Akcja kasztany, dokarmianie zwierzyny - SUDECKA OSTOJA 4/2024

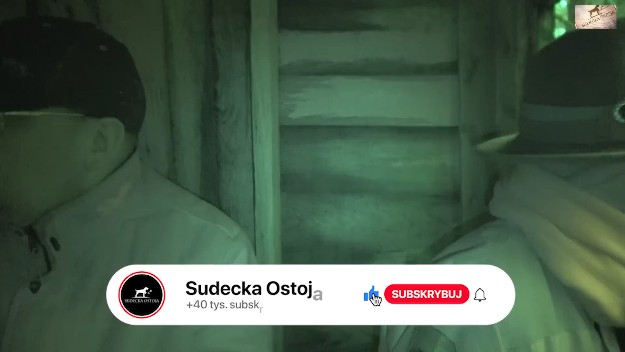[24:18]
Ewentualnie można strzelić to ciele. Coś jeszcze chciałeś powiedzieć? Bo się robi coraz ciemniej. Widzisz, że przełączyłem na tryb nocny. Mhm. Co chciałeś powiedzieć? Że jak...
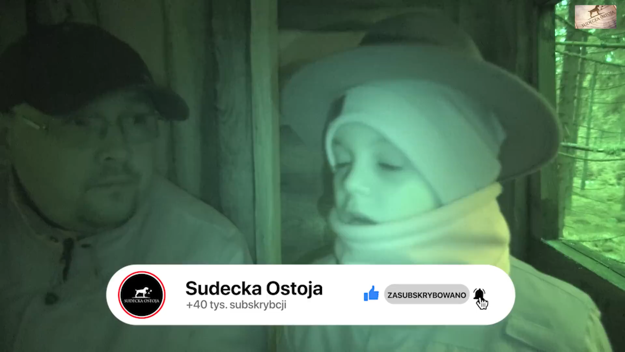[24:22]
Nie trzeba od razu walić do dzika. Tylko można go chwilę pooglądać. Tak. Żeby zastanawiać się, czy do niego walną, czy nie. Po prostu wtedy... To jest bez sensu. Co jest bez sensu? Tylko musisz go targać cały czas do auta. No ale to po to przychodzi się na polowanie, Stasia. No wiem, ale żeby targać dzika cały czas do auta? No nie, no ale to wiesz jak to jest. Nie wiem. No, czasami trzeba popracować jak się strzeli, a chce się dobre mięso jeść, no to wiesz, no to trzeba strzelić do auta, targać. No.
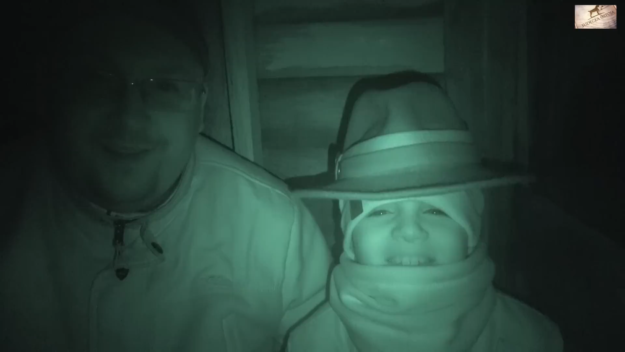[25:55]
Trudno bardzo było. Więc... Sypie śnieg. Sypie mocno śnieg, jest bardzo zimno. Wieje wiatr. Ale co, ambona dobra czy nie? Dobra. Bardzo zimno. Zimno, nie? Się zrobiło. To co? Dajcie znać. Odcinek z dzieciakami, jak zawsze, co jakiś czas wpada na kanał. Następne co, będziemy jakieś remonty robić, ambon mówiłeś, nie?